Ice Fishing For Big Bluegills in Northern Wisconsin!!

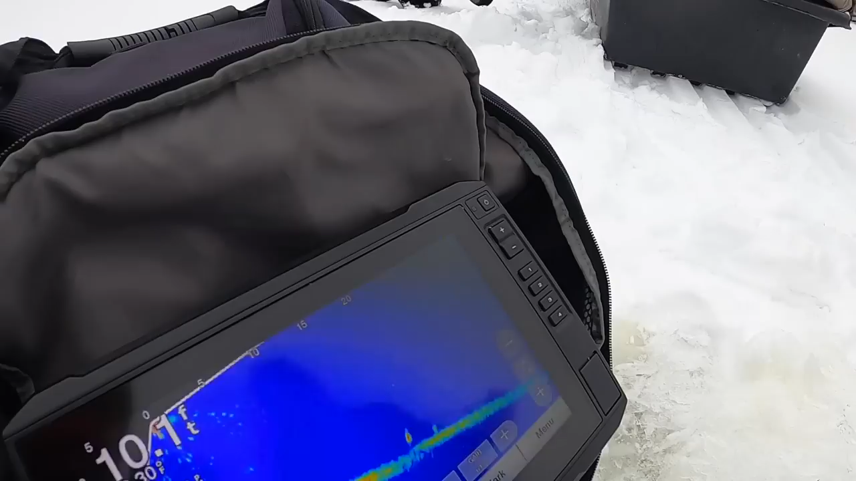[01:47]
These are the nuggies we're after. They're 20 feet away.
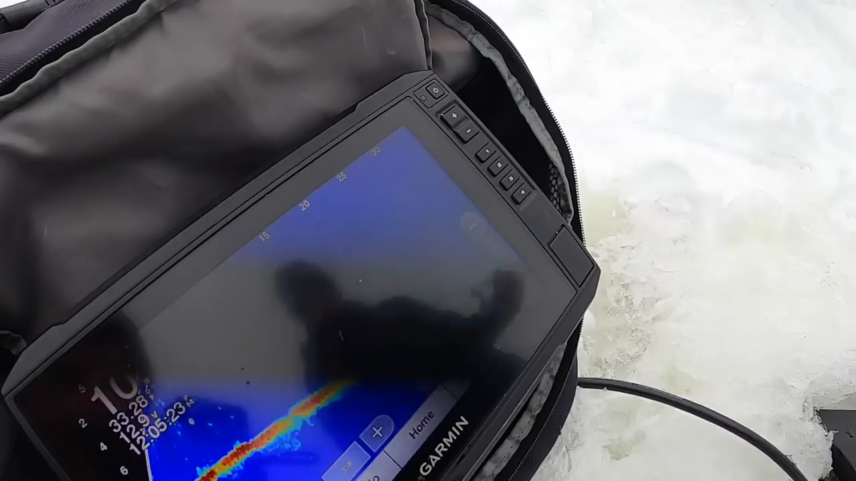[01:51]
Now, do we drill a bunch of holes and hope they stay in location? Or it's kind of a...
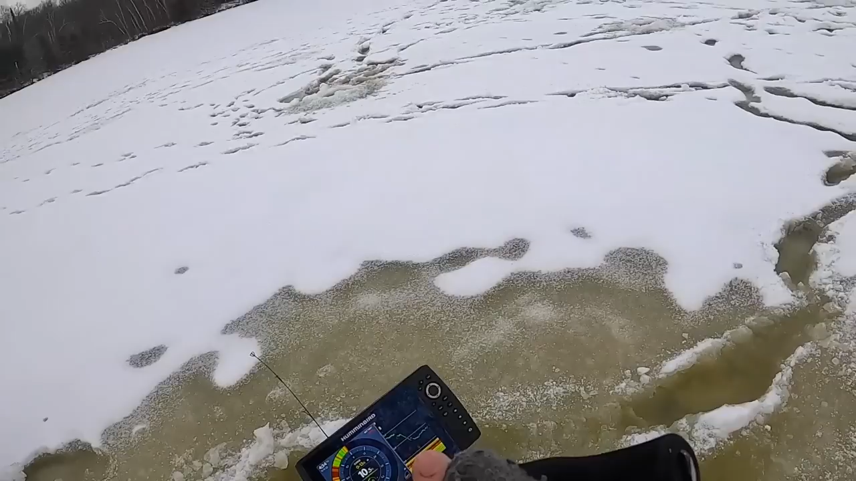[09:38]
Mike's pointing the Panoptics around. Told me to go over here, mark some fish 50 feet away from him. Are you on them right now?
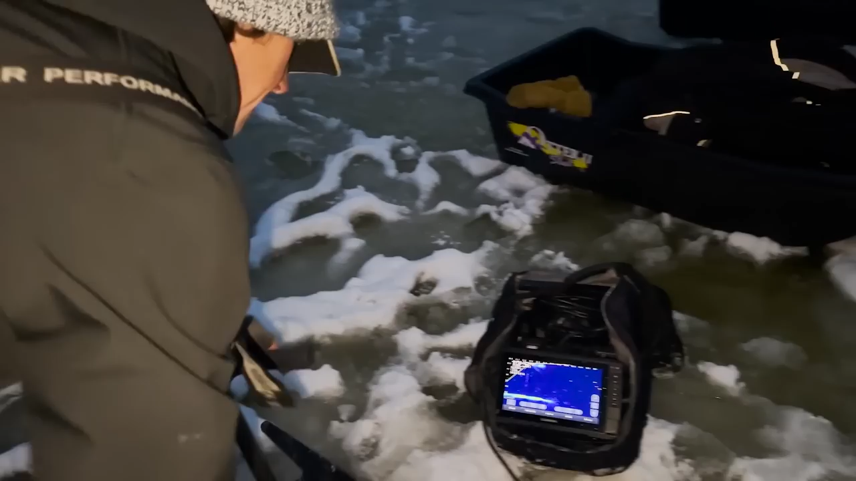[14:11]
Recently, yes. Yeah. I mean, there's some other bigger ones out here. Let's see. I think that's a decent fish. That's a big fish.
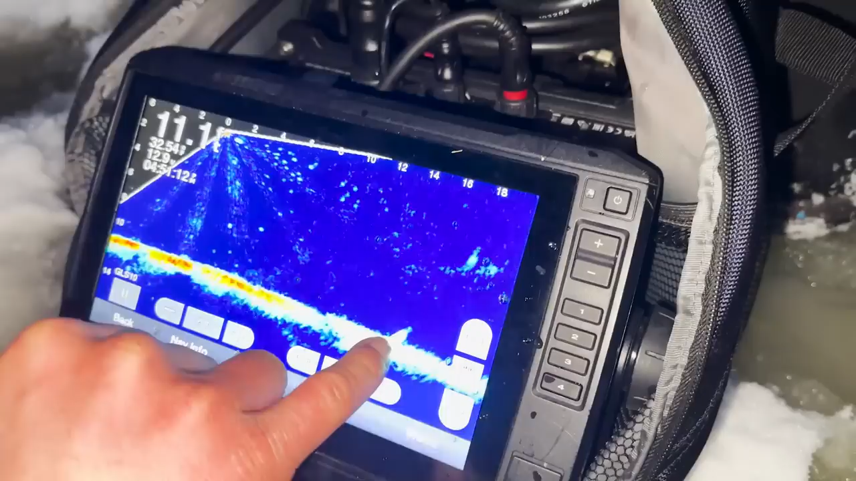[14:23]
Oh, my gosh. That's a huge bluegill. Huge bluegill.
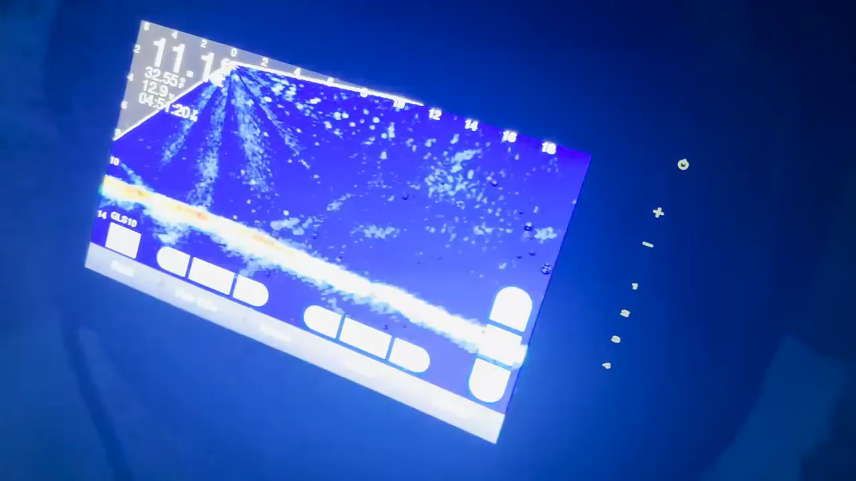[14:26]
Let's see what else we have here. I have this set to 20 feet right now. Holy crap. This is a useful tool, but you have to be responsible with it.
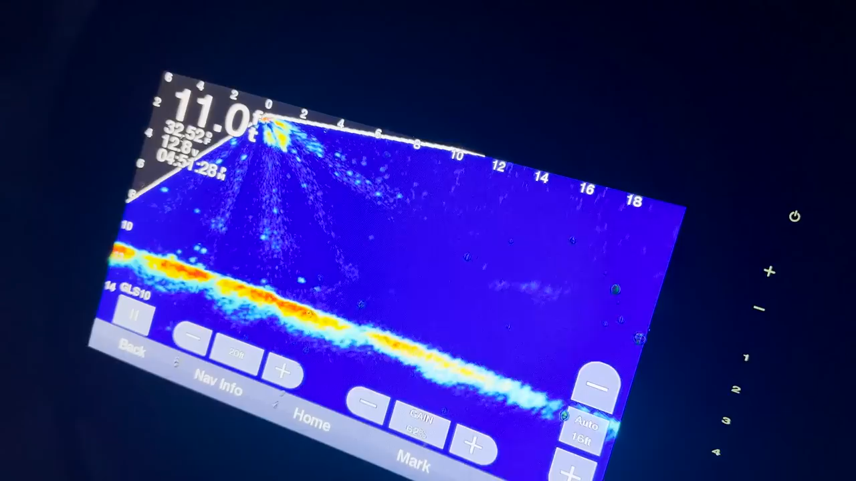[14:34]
Just like everything else.
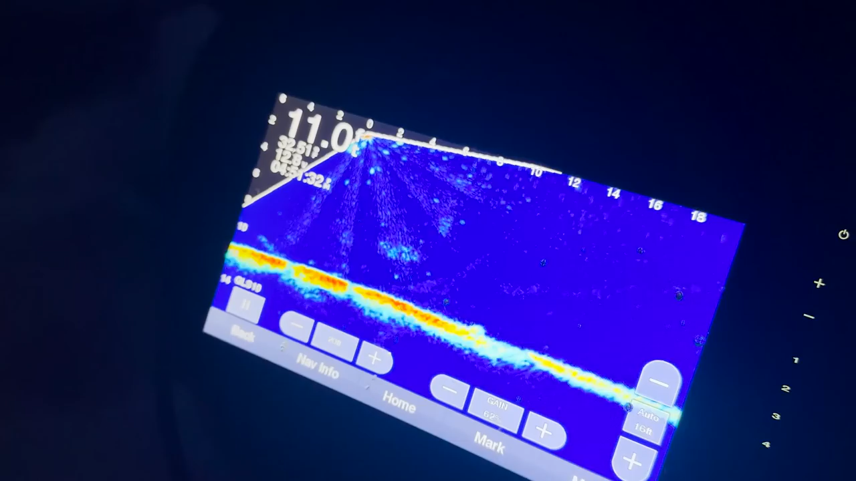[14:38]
But yeah, that's a Tron right there. Have any holes over there?
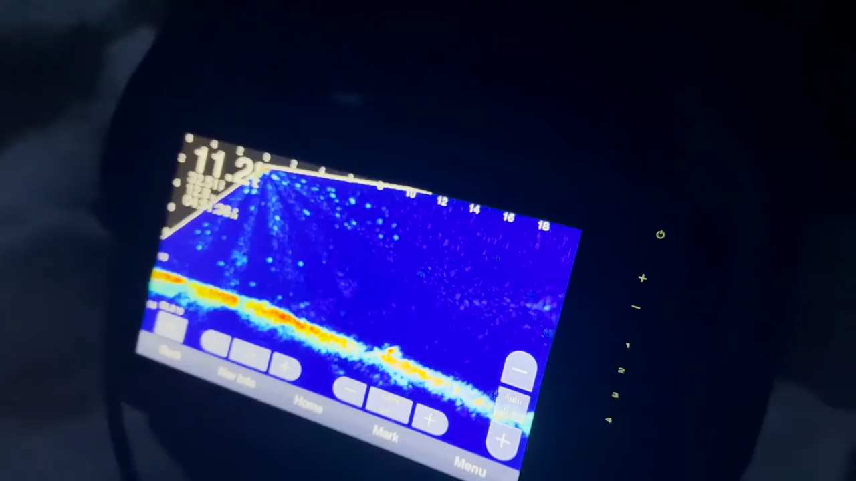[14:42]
No, but he's kind of coming closer to us.
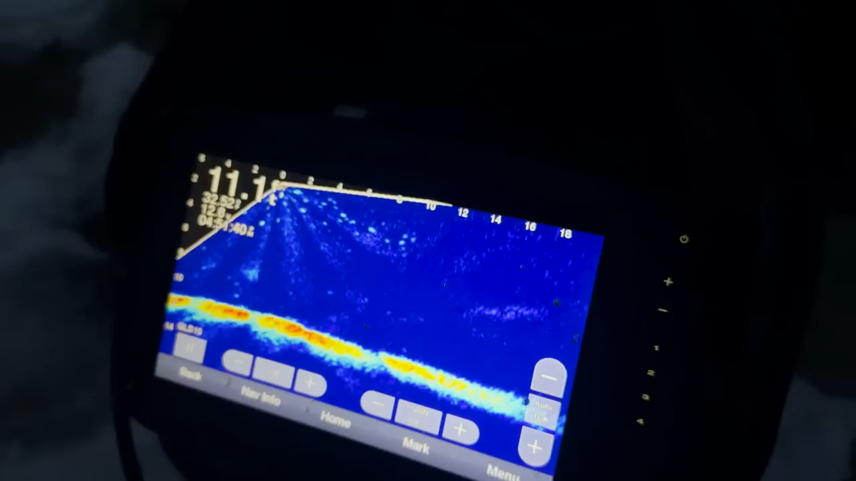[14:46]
Oh, that's the Tron right there.
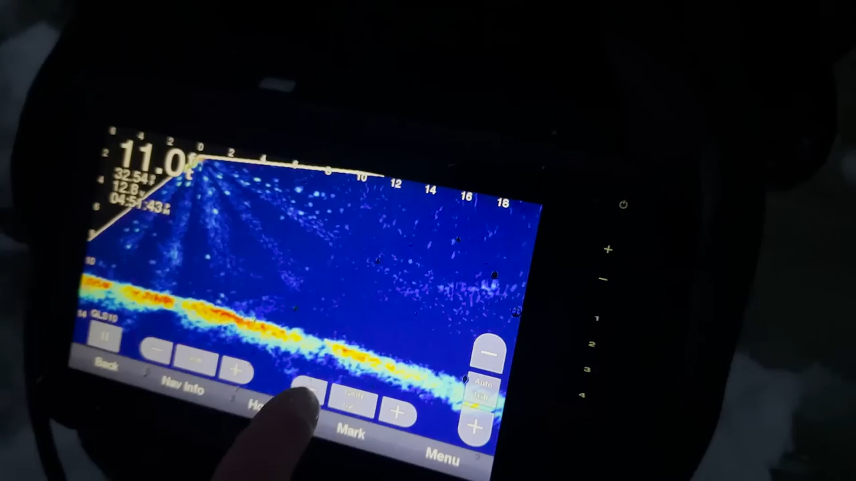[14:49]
That's a nice one, though. Well, that wraps up that bluegill hunt. No 10-inchers, but not a crazy day of fishing.